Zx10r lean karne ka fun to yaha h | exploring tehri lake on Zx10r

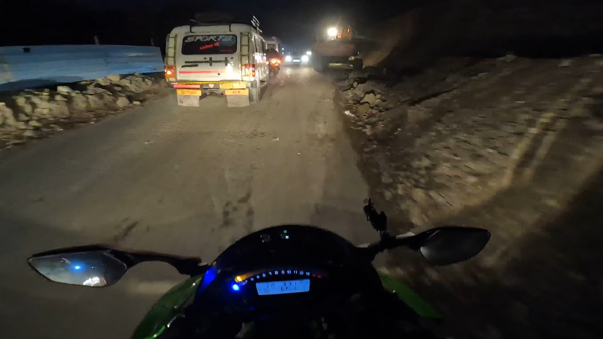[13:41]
यहाँ पे लैंडस्लाइड की वजह से अच्छा खासा जाम लगा हुआ है, अब तो निकल चुके हैं खैर जाम से। रात में राइड करनी पड़ रही है पहाड़ों में।
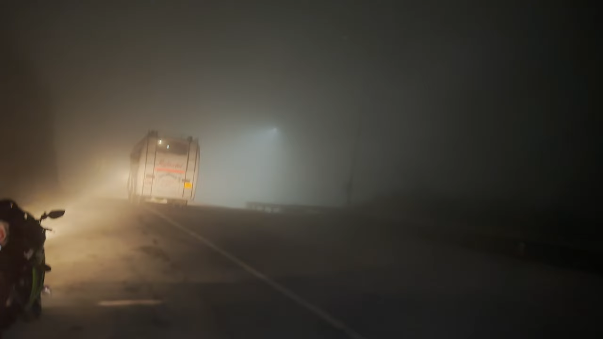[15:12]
बस वाला भी नहीं चला पा रहा ढंग से, जबकि ये तो पहाड़ी है, ये तो यहाँ ढंग से चलाते हैं, लेटा लेटा के चलाते हैं बस को, फिर भी नहीं चला पा रहे। ये आए तो